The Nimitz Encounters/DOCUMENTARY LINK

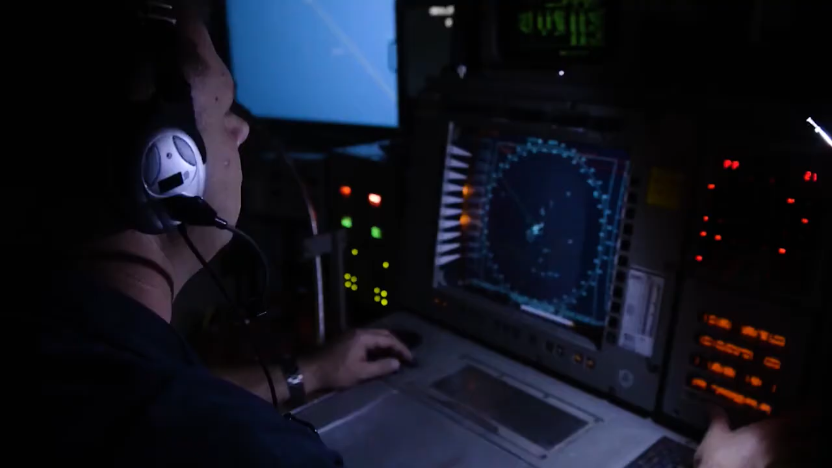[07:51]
We failed utterly to identify these things. It didn't meet any of the parameters for anything that was known.
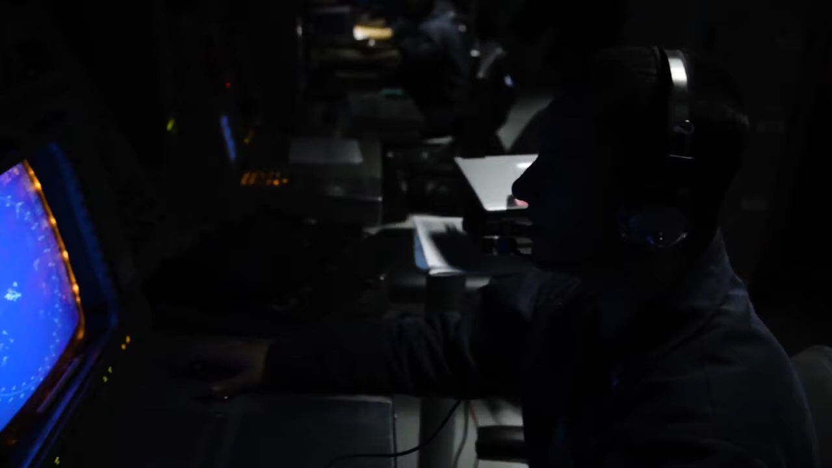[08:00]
In some cases, they seem to descend from space and then suddenly plunge to near sea level in seconds. Coupled with the unidentified nature of the craft and lack of clearance,
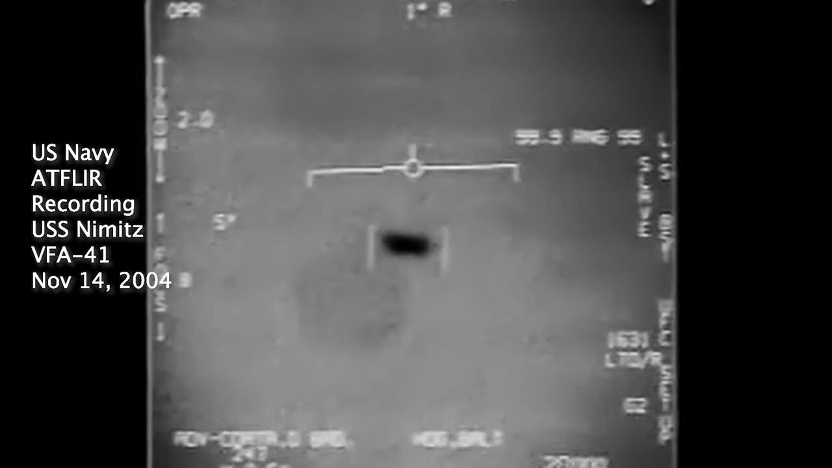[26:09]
This is the first video ever released by the U.S.
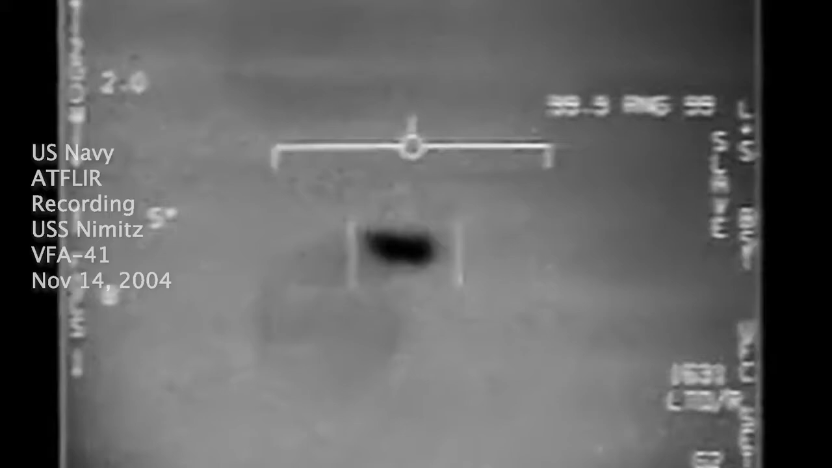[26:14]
government showing military planes engaging UFOs.
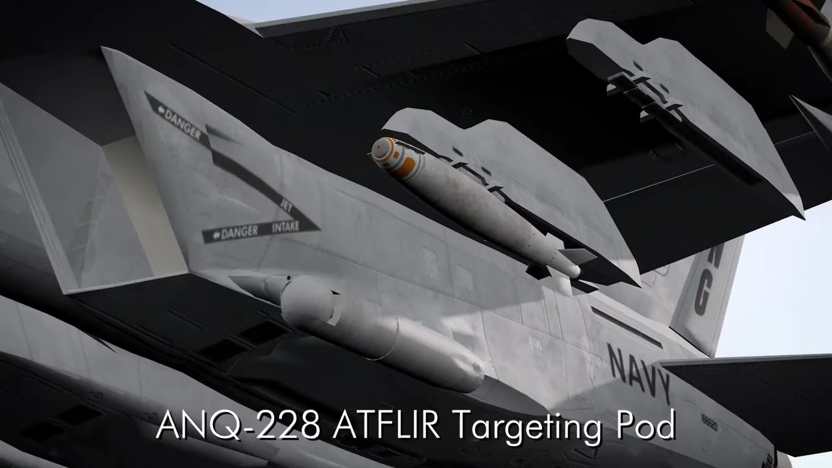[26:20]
The advanced targeting pod, known as ATFLIR, works in both TV mode and infrared mode.
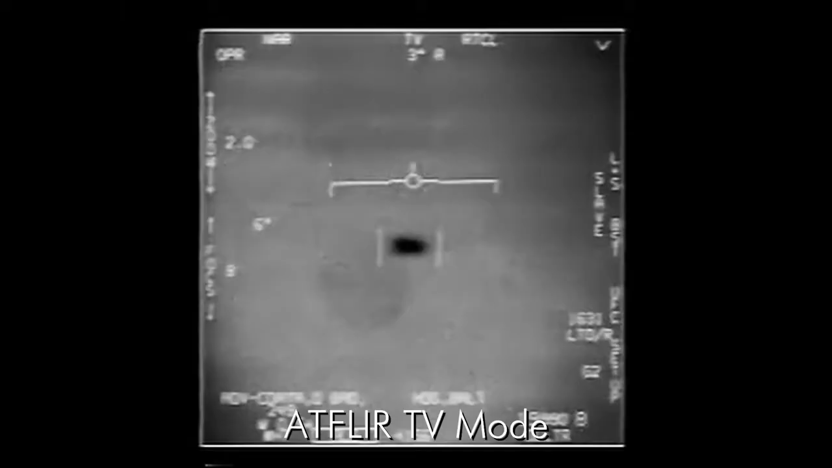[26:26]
The film reveals no control surfaces, no exhaust plume,
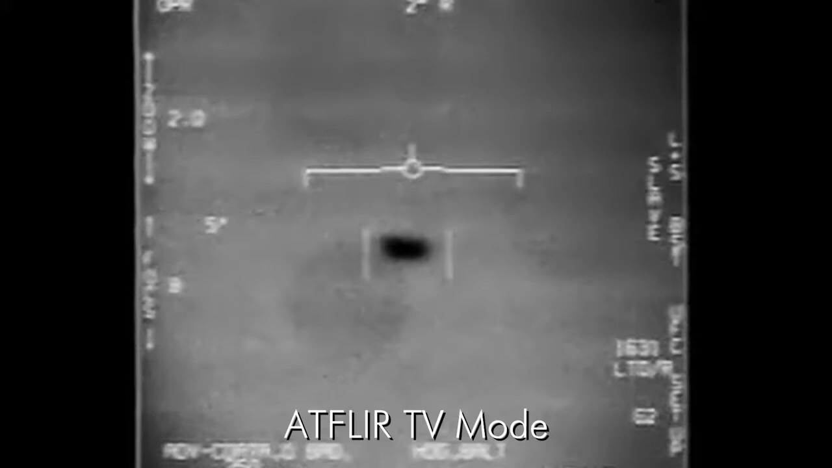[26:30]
a uniform heat signature, and no visible means of propulsion.
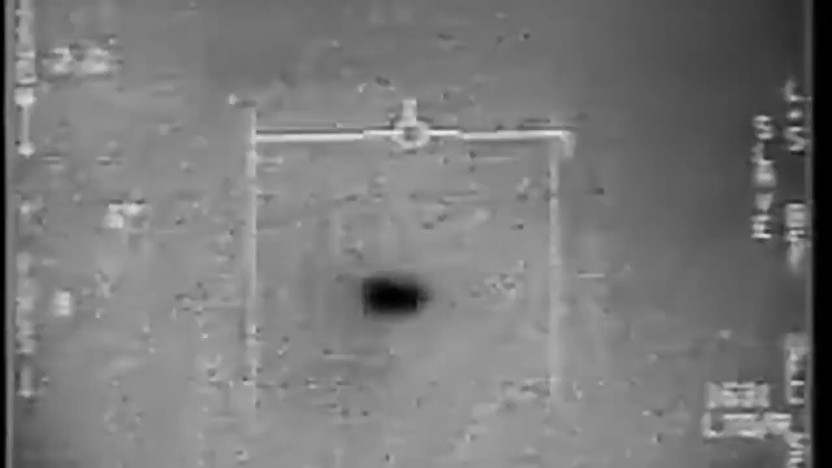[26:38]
Gary and his shipmates saw the FLIR film on their consoles and on the secret LAN aboard the Princeton.
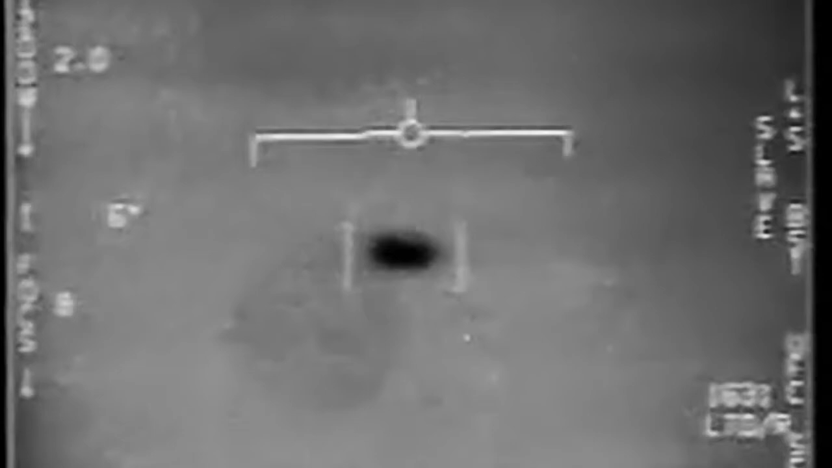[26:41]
It was a much clearer video. You could see the shape of the ship. You could see it, you know, moving. You know, I tried to go and get a disc to come make a copy of it, and by the time I got back, it was already off of our hard drive, off the secret LAN. Yeah, no access to it whatsoever.
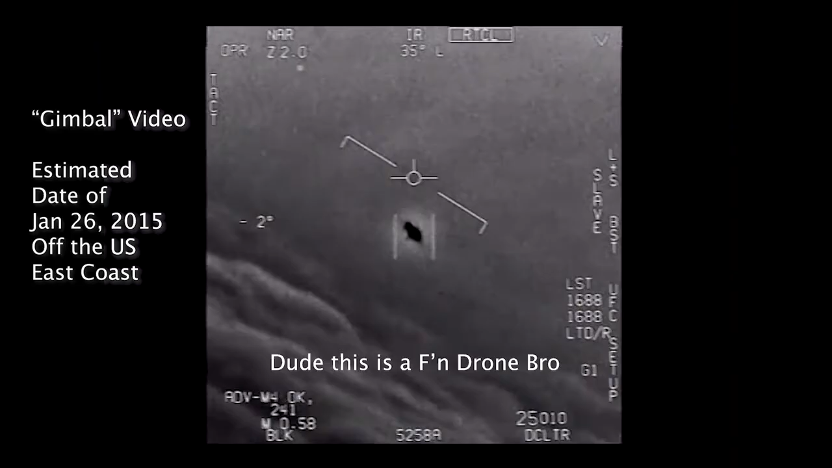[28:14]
Dude, this is a fucking drone, bro. There's a whole fleet of them. Look on the ASA. Just 11 years later, fighter jets from USS Roosevelt filmed this anomalous object in 2015. Well, if there's a thing, it's rotating.
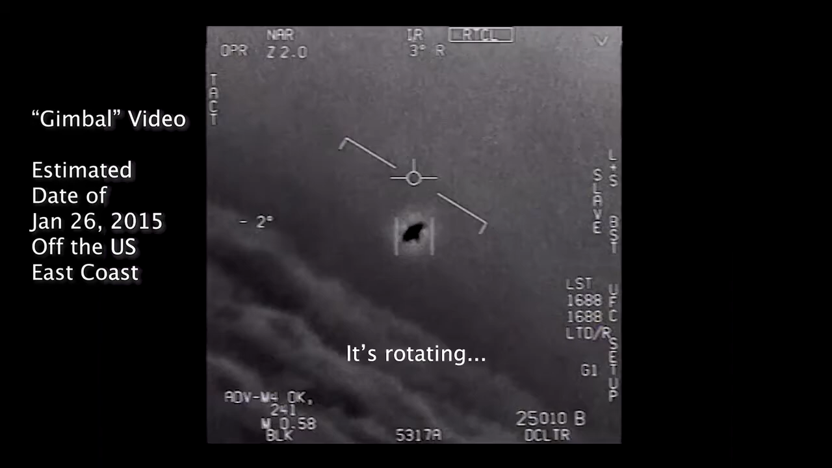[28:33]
Like the Nimitz encounter,